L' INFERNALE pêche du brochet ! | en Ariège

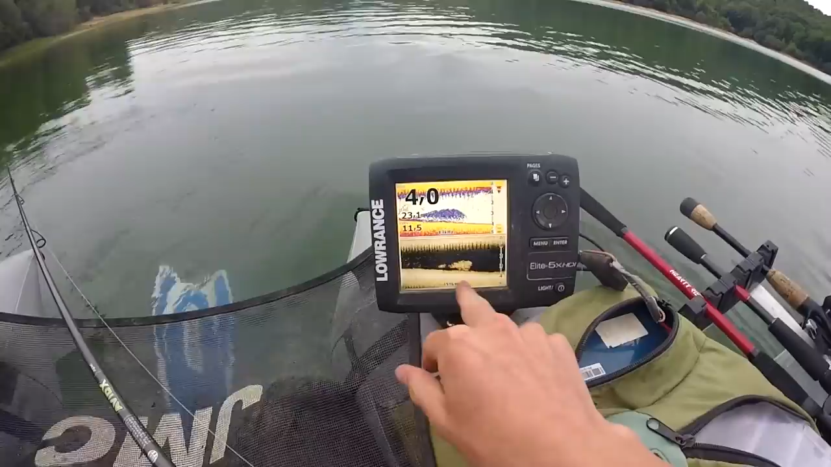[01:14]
un banc de poisson blanc, c'est des petits poissons blancs. Et parfois autour, on voit des bananes, qui sont des carnassiers. Là, des bulles qui remontent. Elles remontent, elles remontent, elles sont à 2m de la surface. Elles vont arriver en surface. Tac, voilà, hop. Juste là, elles viennent de sortir.
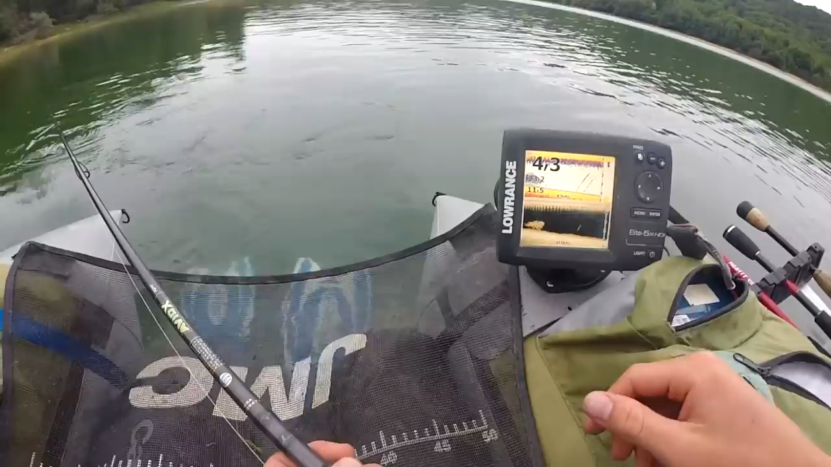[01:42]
C'était bien des bulles. C'est des carpes souvent qui fouillent. On les voit. Je croyais que c'était le fond qui m'avait fait ça, et je viens de voir ça.